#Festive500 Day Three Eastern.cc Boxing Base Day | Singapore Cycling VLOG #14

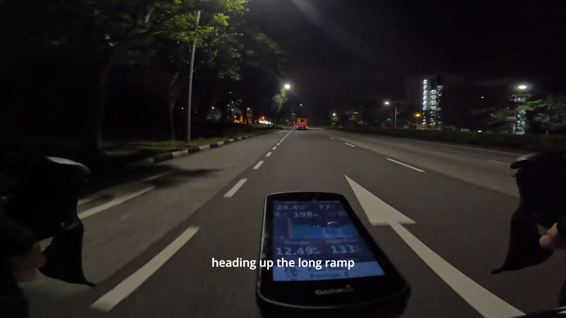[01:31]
This type of long extended climbs really does me in.